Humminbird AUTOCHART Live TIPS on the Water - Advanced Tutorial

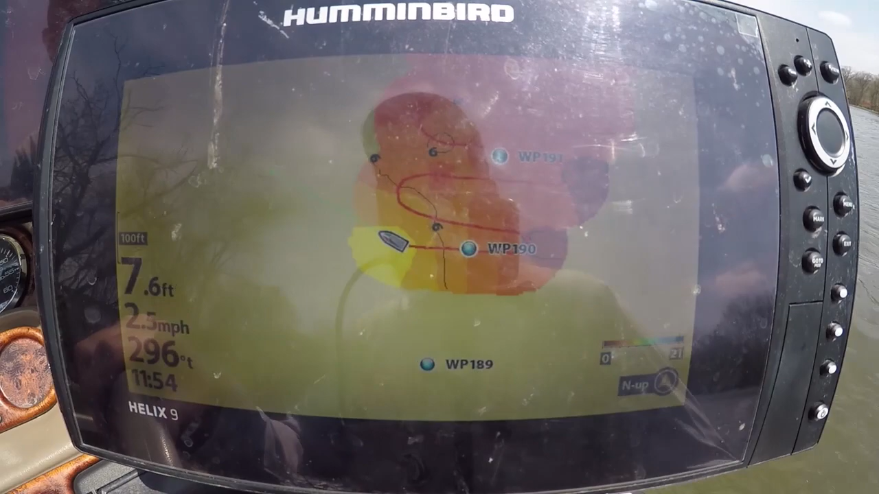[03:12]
On screen: depth 7.6 ft, speed 2.5 mph
we're gonna go back across it up and down like this to get the exact perfect contours after
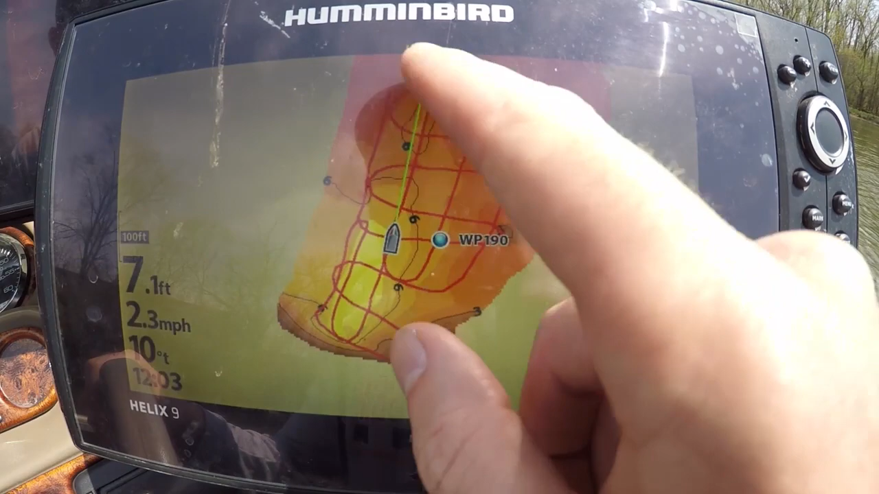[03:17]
On screen: depth 7.1 ft, speed 2.3 mph
we've made a nice grid pattern and we see all these nice contours right here you're gonna
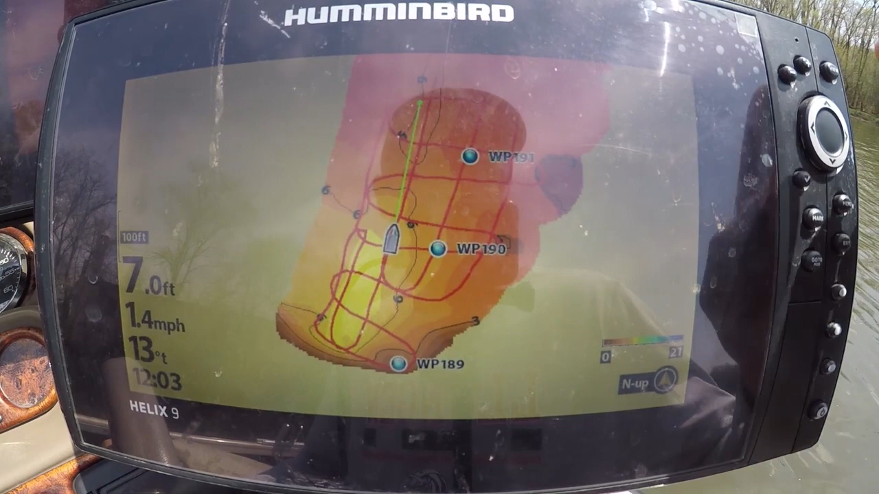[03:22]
On screen: depth 7.0 ft, speed 1.4 mph
go ahead hit that menu button again once scroll down to auto chart
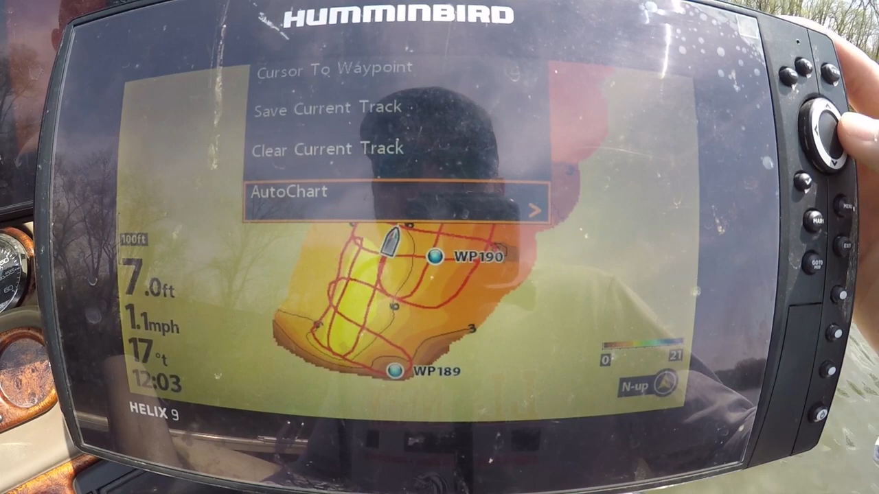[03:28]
On screen: depth 7.0 ft, speed 1.1 mph
and just hit the recording to left off all right guys now we've recorded all
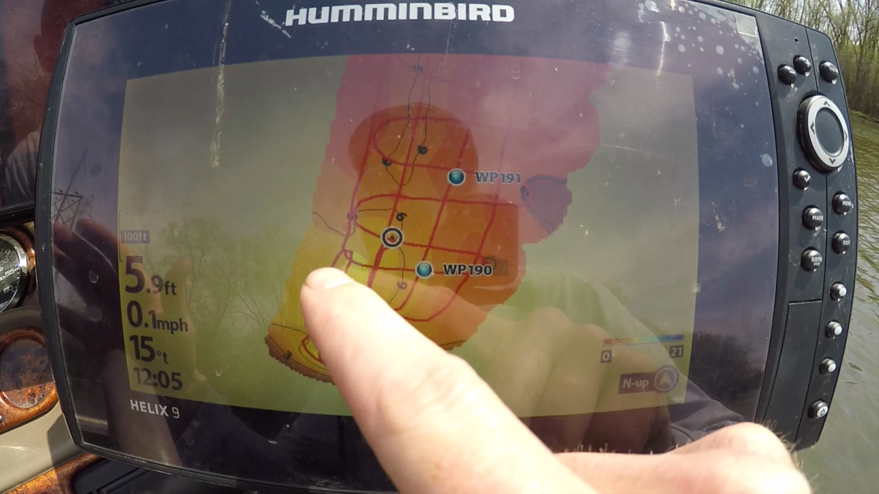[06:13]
On screen: depth 5.9 ft, speed 0.1 mph
about eight foot there's a little pocket right here we're going ahead hit that menu button once
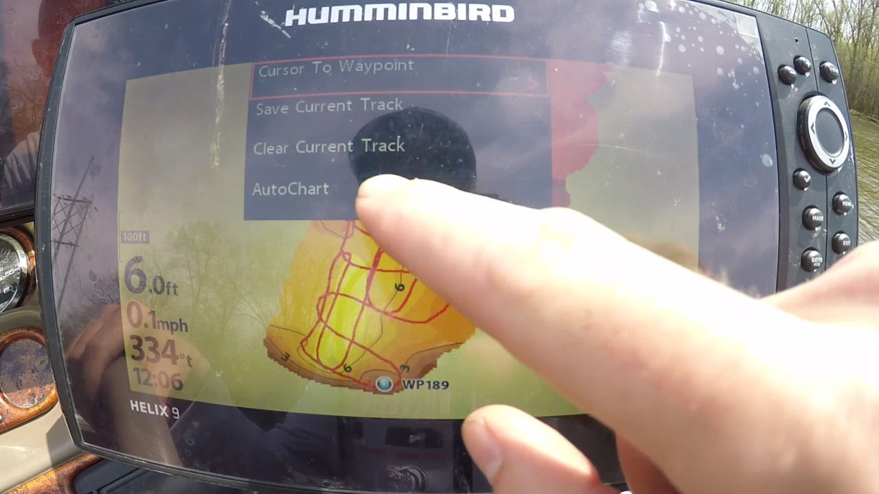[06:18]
On screen: depth 6.0 ft, speed 0.1 mph
go to auto chart once again and we're gonna go down here to auto chart
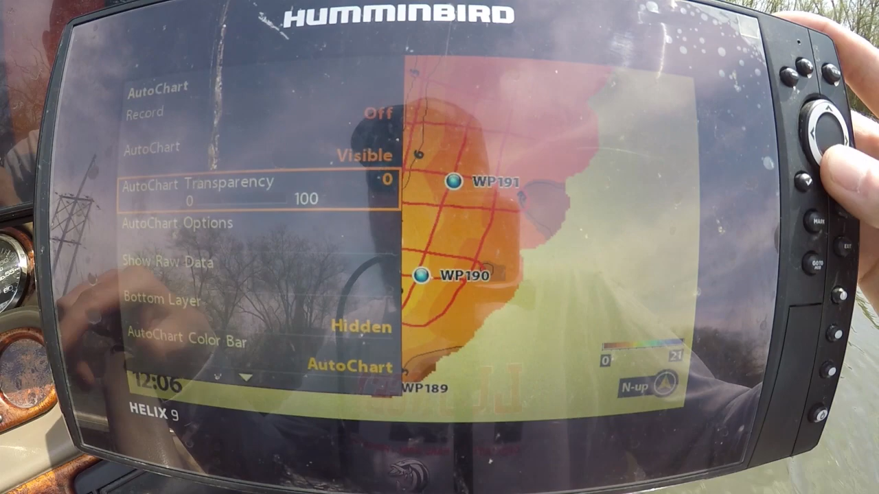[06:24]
options now you can set your max range guys this is gonna give you the best
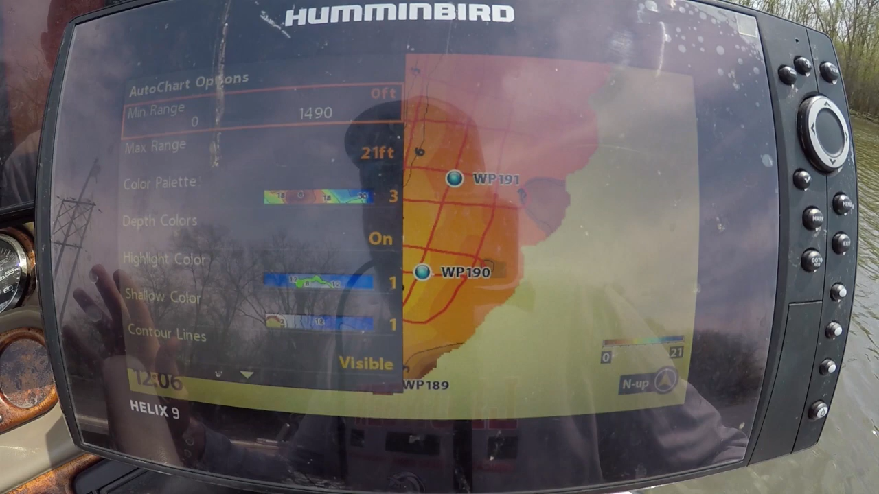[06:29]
colors for whatever range you're fishing and mapping now since I'm only going
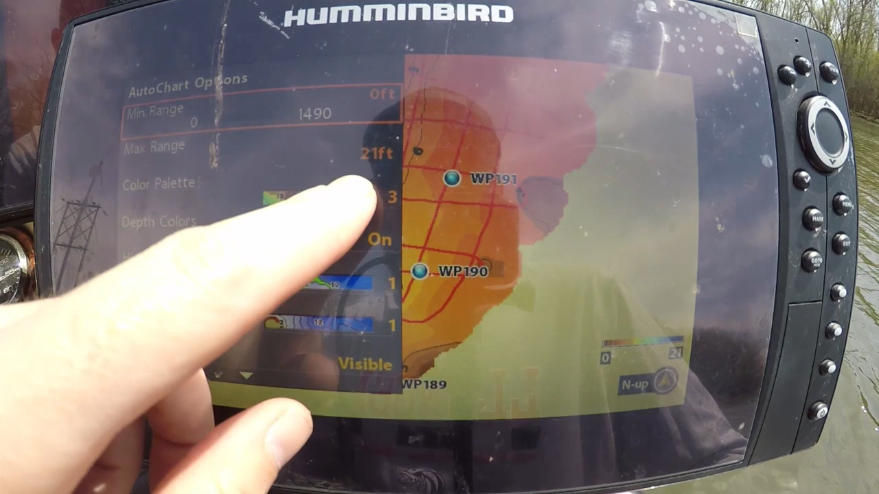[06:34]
to about eight feet I'm gonna drop this down to to ten feet and you can see this map back behind here it's already come in with a bunch more colors gonna show you a lot more contours guys ten
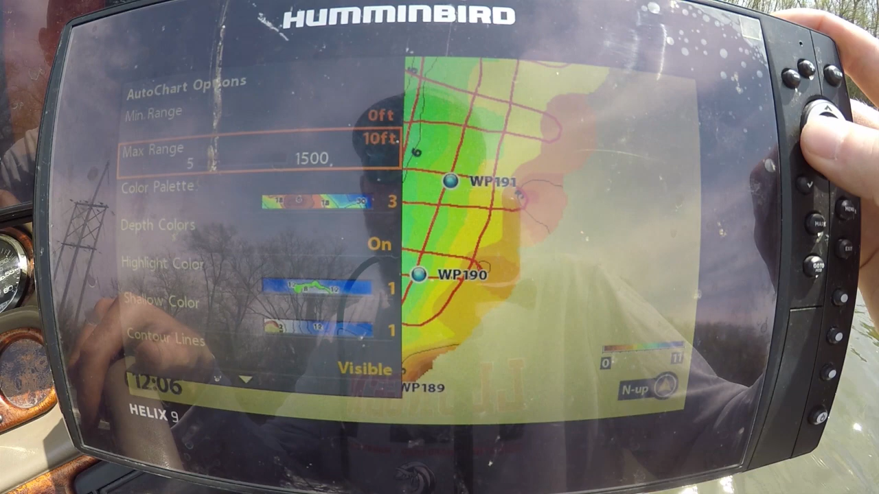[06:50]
feet now look how much different this map looks you can see the the dark blue is the deepest water and is brown and the lighter color is the actual shallowest water so you can actually see the river channel coming through here and then it drops into a deep hole right here and it's got a shallow flat behind it and this is going to be a beautiful spot but you can see just how by changing those max depth colors that you know you could change that make that map pop
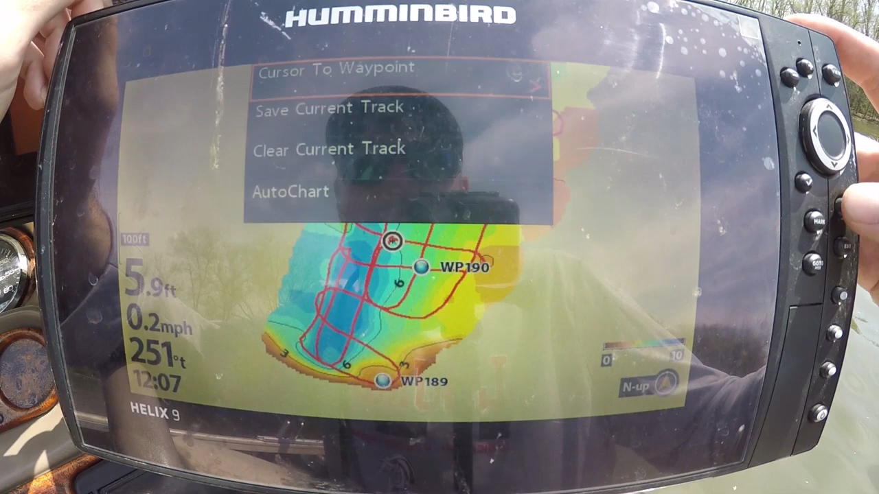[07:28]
On screen: depth 5.9 ft, speed 0.2 mph
that much better now the other thing I'm gonna do here guys is is again go in that auto chart go back down to auto chart options
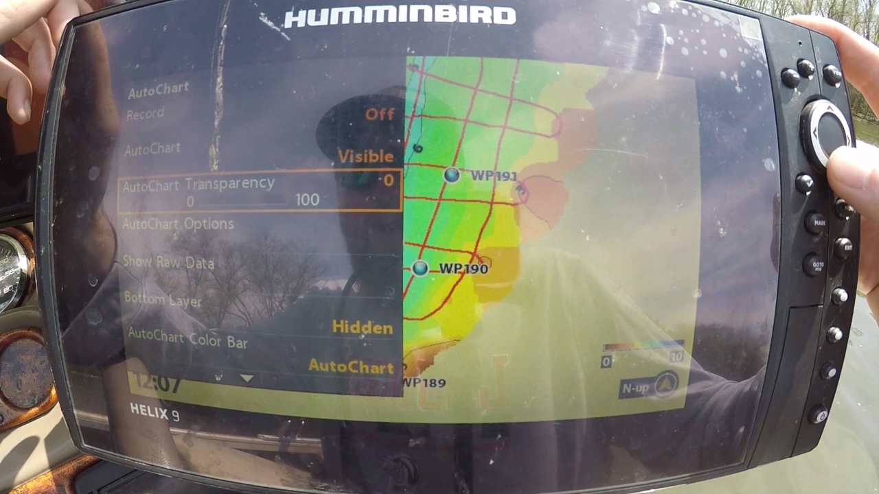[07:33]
and we could change the color palettes if you want I like color palette number three but it's got a one
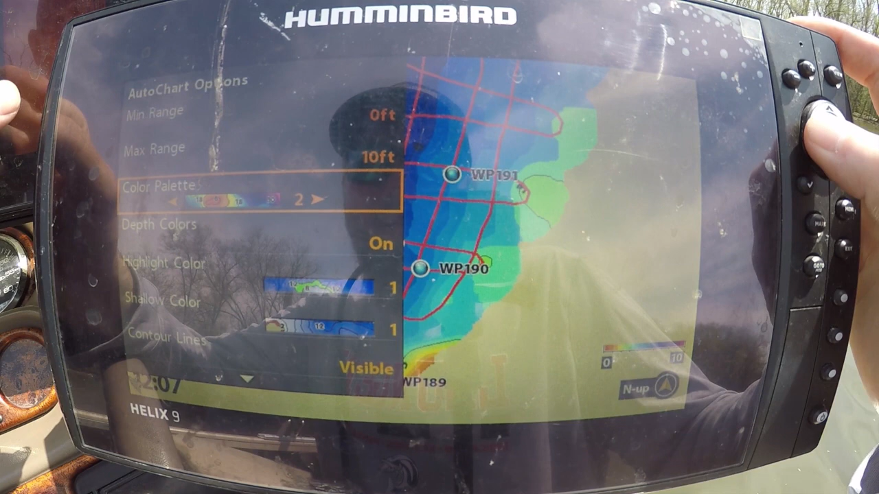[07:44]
which I don't really like two is okay
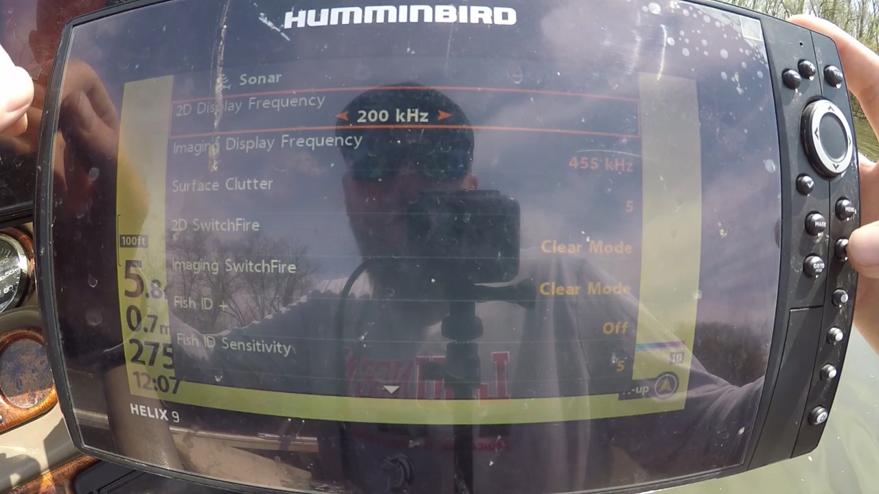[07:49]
you can see this a little bit better too with this dark with a really really dark blue
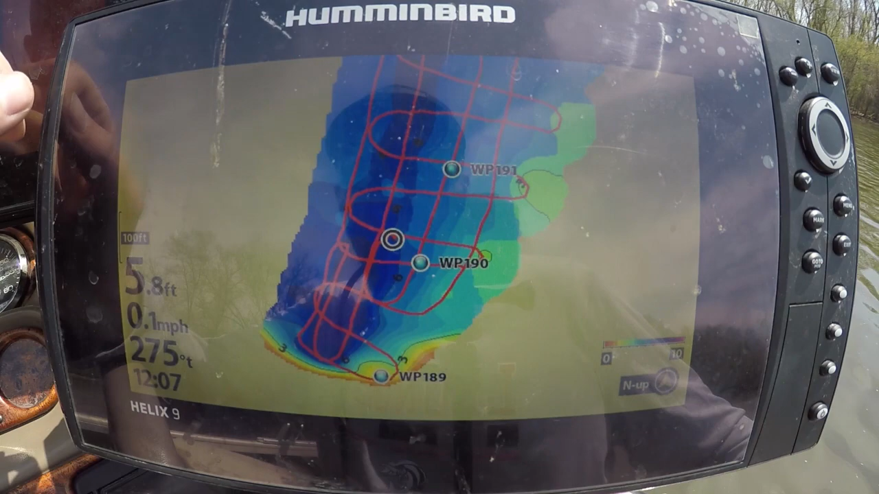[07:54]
On screen: depth 5.8 ft, speed 0.1 mph
um a little bit different I'm a firm believer in
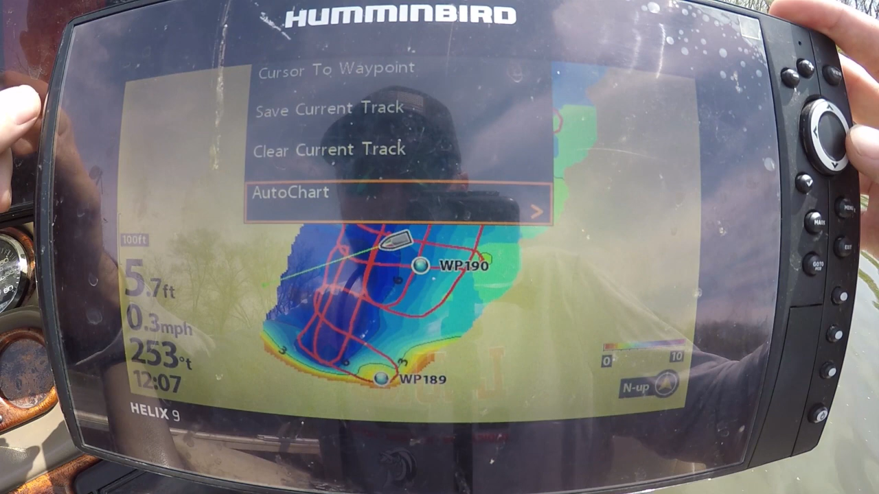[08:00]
On screen: depth 5.7 ft, speed 0.3 mph
number three we're gonna go ahead go back in the options and go on color palette number three but we're gonna go over a couple more of these options so you want your contour lines visible now
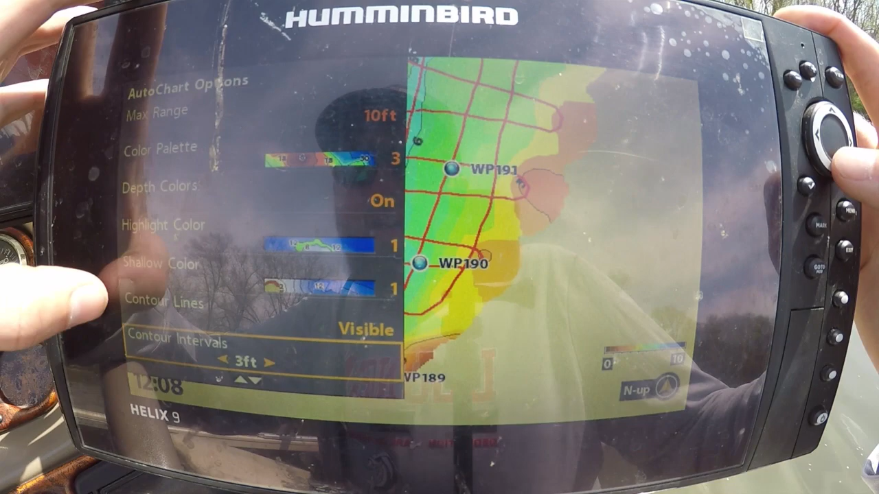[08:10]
contour intervals this comes stock guys on three foot now this is gonna make a huge difference guys we want to change this down to one foot now you can see